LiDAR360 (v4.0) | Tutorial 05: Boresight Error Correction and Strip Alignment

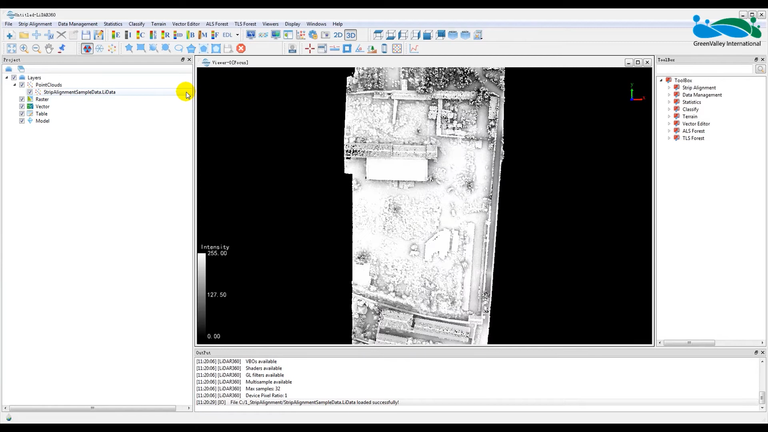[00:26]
Once a strip alignment window has loaded in the lower left corner of your screen, click the button with the three periods on it to set the working directory or a place where the intermediate and final output files will be saved to.
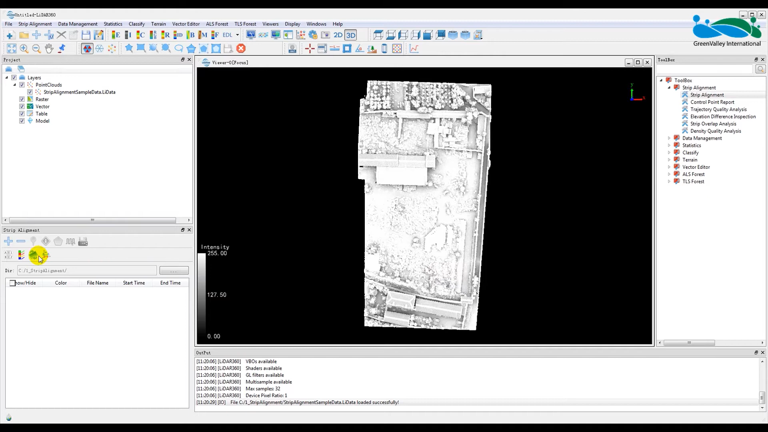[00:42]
Next, click Open Trajectory File button, which has a big blue plus sign it, and select your pose data file. Here our pose data is stored as a txt formatted file.
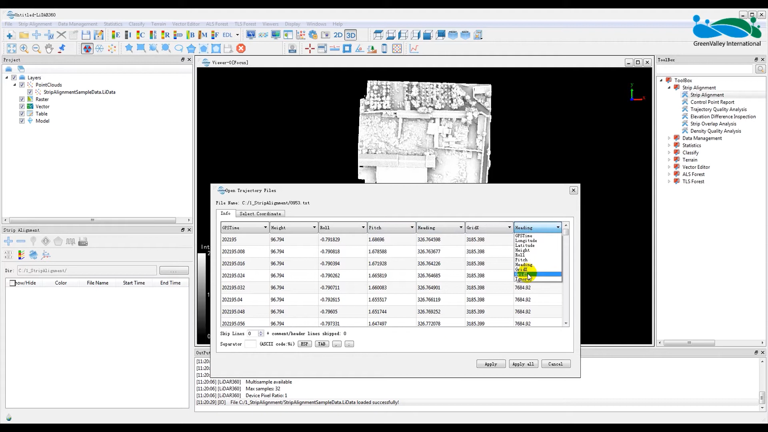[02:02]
Pose data coordinate systems can be defined under the Select Coordinates tab shown here. Now that all required input data columns have been identified in the pose file and assigned their correct headers, we can click Apply. We will have to select the portion of the trajectory that we will want to split into segments or strips. It is best to set the projection mode to orthogonal at this point and switch to top view. Then click the draw polygon icon located in the strip alignment window and place the vertices of the clipping object in the desired locations. Set a new vertices by single clicking the left mouse button once.
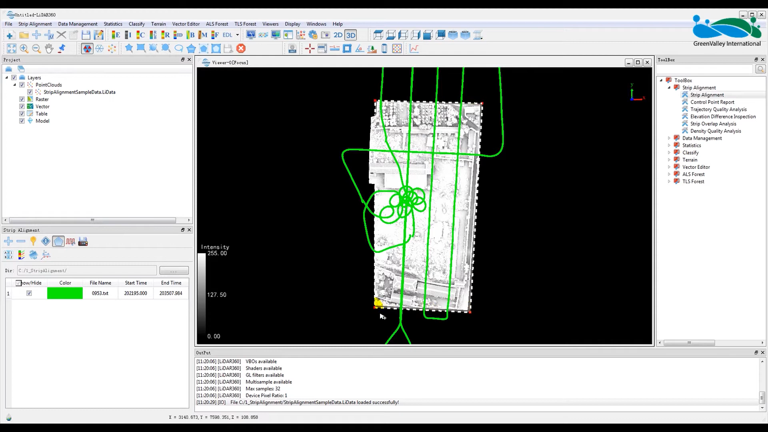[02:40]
It is helpful to use the point cloud as a visual reference layer when deciding where to place the extents of the polygons. Double click the left mouse button to finish drawing the polygon. Now choose the split trajectory button and the individual posed data segments will be displayed on the screen, each in a different color.
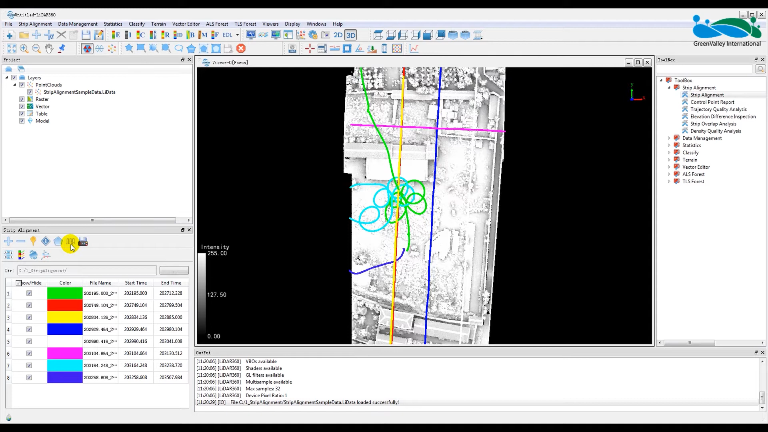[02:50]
Since we only want to use the trajectories located within our planned survey flight area,
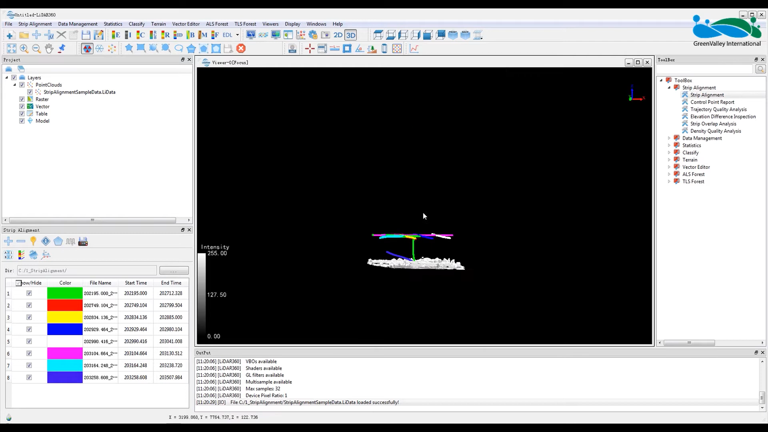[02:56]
we must select and remove the unwanted trajectory segments. To do this, we will use the Delete Trajectory Files button to get rid of selected segments in the strip alignment window. Click Yes to permanently delete the unwanted trajectory segments.
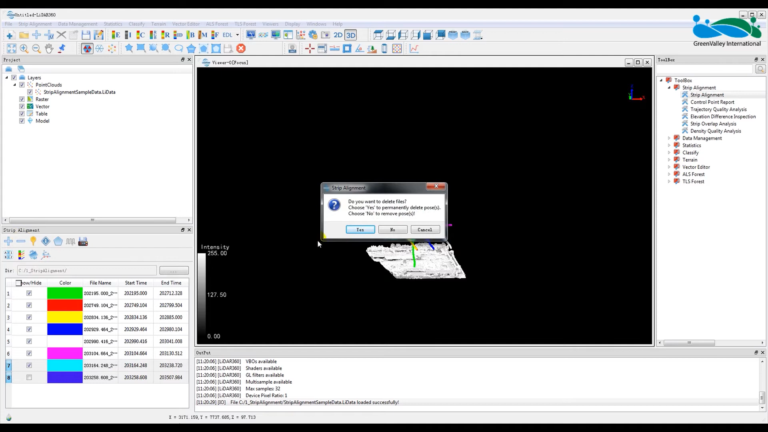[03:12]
Once you have isolated the trajectory segments that define the windows of time during which your target LiDAR survey data was collected, we can use these individual segments to cut the input point cloud data set.
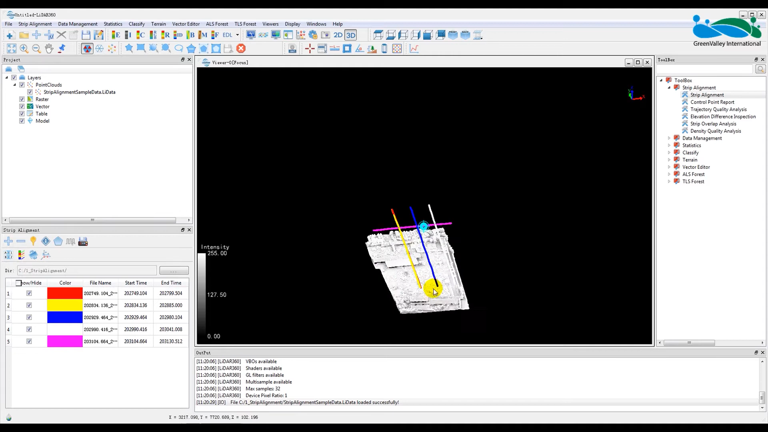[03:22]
Click the Cut Point Cloud Based on Trajectories button. Then, in the Select Point Cloud File window, make sure the sample data file that was originally imported is selected before clicking OK.
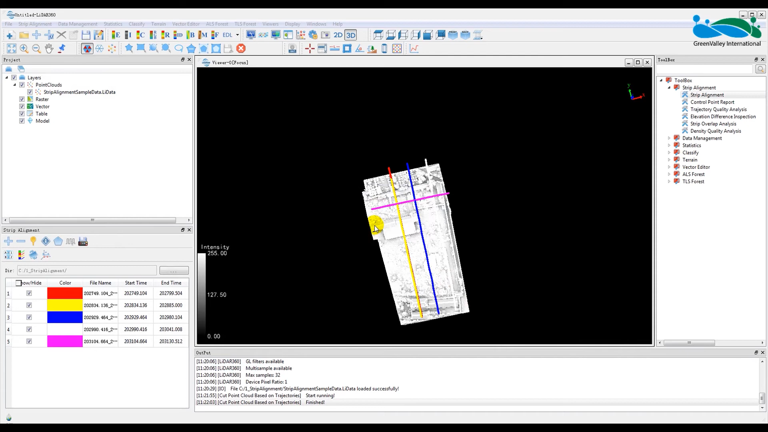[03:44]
When prompted, click Yes to add data to the current project once the function completes. The split point cloud data sets will then be added to the LiDAR 360's project list of point cloud layers. To prevent confusion, it is helpful to remove the point cloud that was input at the very beginning of this tutorial.
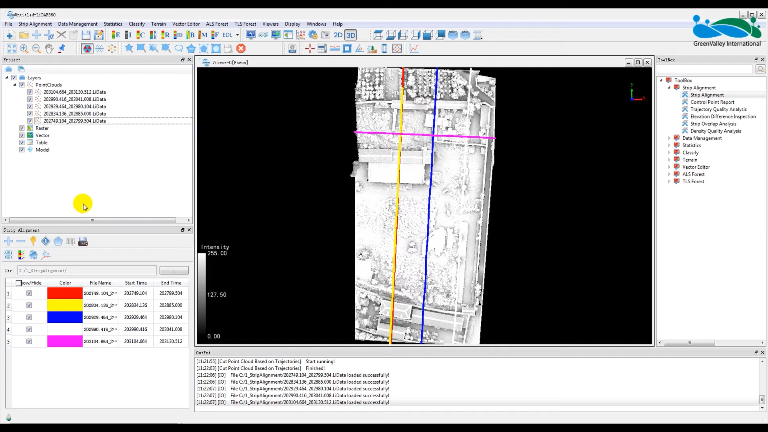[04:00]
After doing so, click Match Point Cloud and Trajectory button and you will see the trajectory strip and point cloud section pairings become color coded.
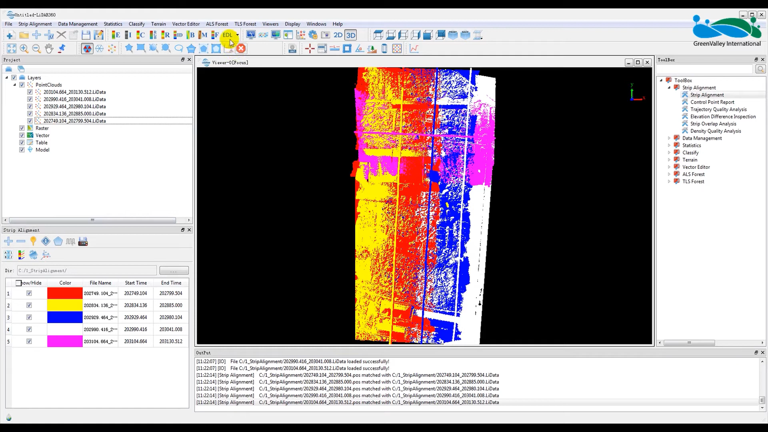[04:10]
Let's now use the automatic boresight calibration parameter value calculator found in LiDAR 360's strip alignment toolset. To do this, we will first click the Transform icon.
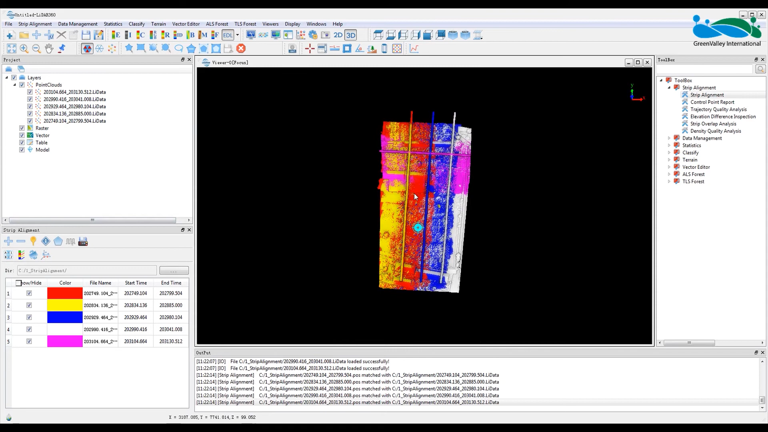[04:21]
Now, before we calculate the boresight correction error, let's investigate the alignment of individual strips in their uncorrected states.
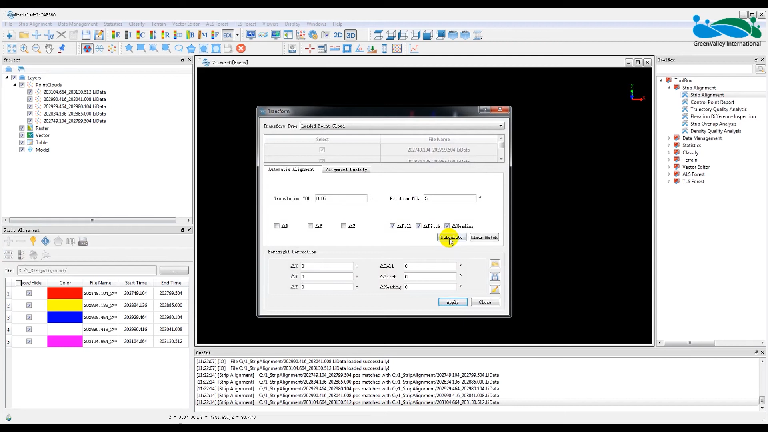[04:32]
Open the profile window and adjust the buffer size to 0.1 meters or 10 centimeters.
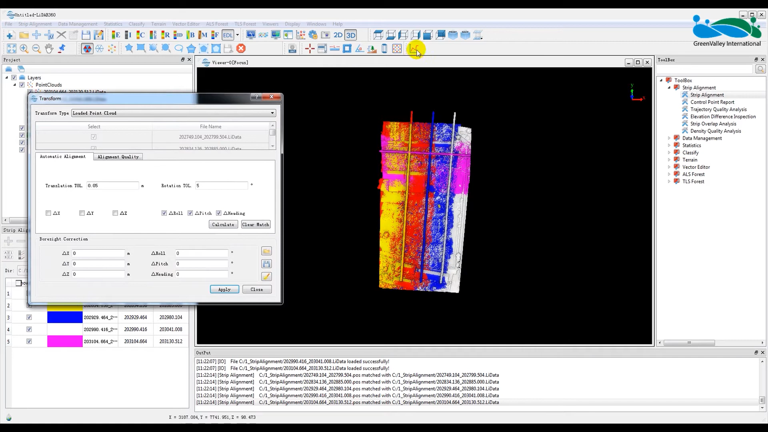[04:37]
Make sure the check mark is shown next to this value.
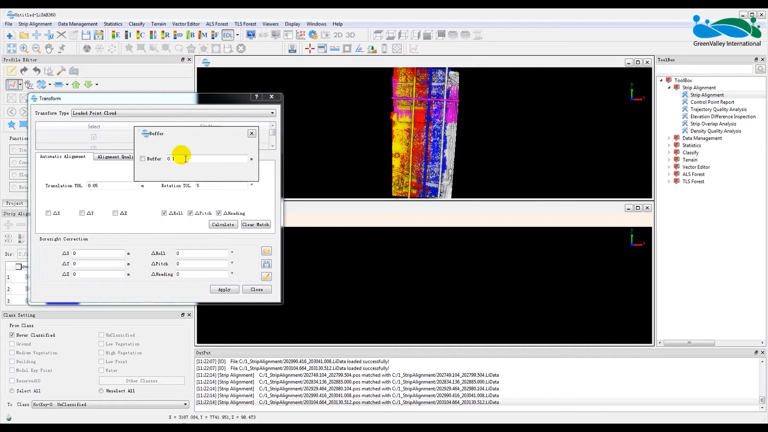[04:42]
Make sure the profile button is highlighted in the profile window and draw a line over a flat and pitched surface, such as a building's rooftop, found in the point cloud data.
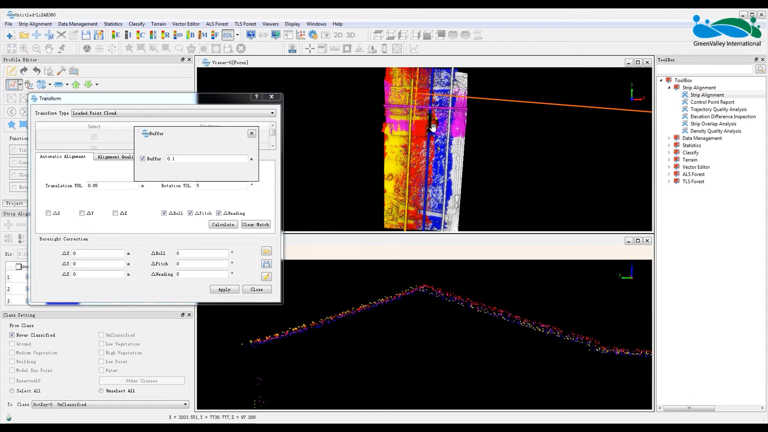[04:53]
Zoom into and pan around the point cloud to visually examine the current alignment qualities that exist between different color coded trajectory point cloud pairs, which we will refer to from here on as strips. A high quality between strip alignment will show little vertical offset between points of different colors when viewed in profile. Rather, a high quality alignment will show multi-strip clusterings of points that are uniformly mixed.